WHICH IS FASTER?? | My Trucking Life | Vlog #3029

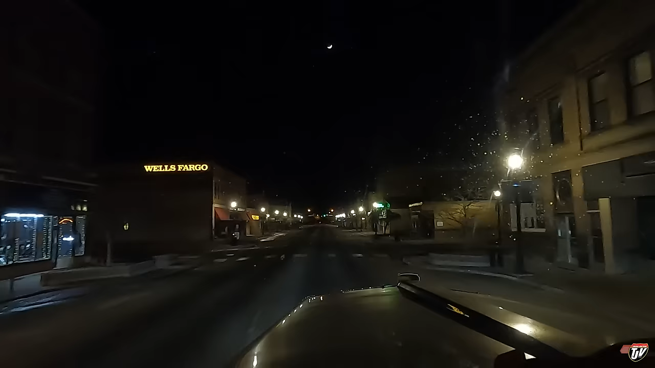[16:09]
personally I think this is gonna be the faster way that's just my opinion see if I'm right all right we're at that intersection now where I came back onto the 71 right here and we're at seven minutes two seconds just over seven minutes we are quickly approaching the corner and I already know what the answer is gonna be
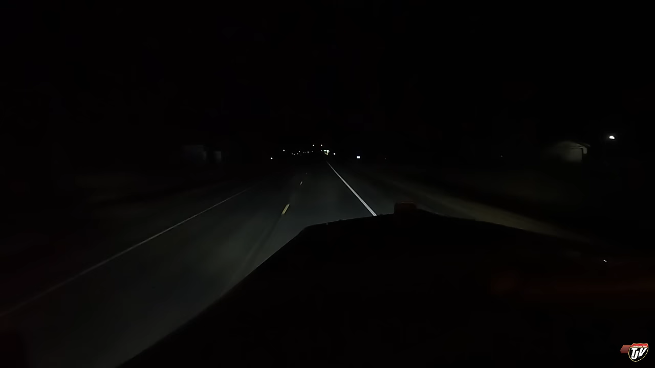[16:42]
which one which one do you think it is do you think it was the bypass that was shorter do you think going through the town was shorter time wise what was faster I'll give you an exact time 100 meters turn left on us 71 as soon as we get around this corner and pass that 60 mile an hour sign that's where we stopped the clock yesterday
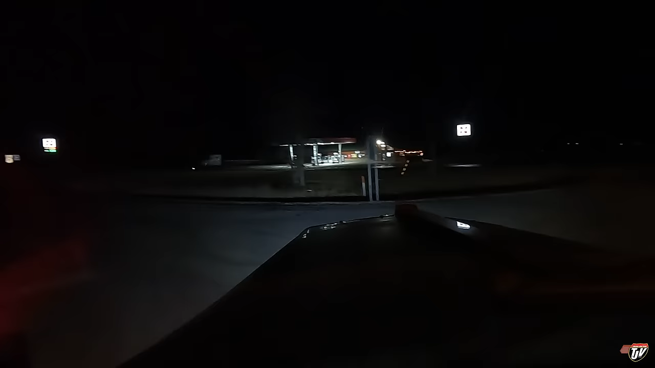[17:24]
we're looking for that the second sign on the right here on this road for 45 kilometers right now you ready going through town was 14 minutes 12 seconds it's four minutes about four minutes faster going through town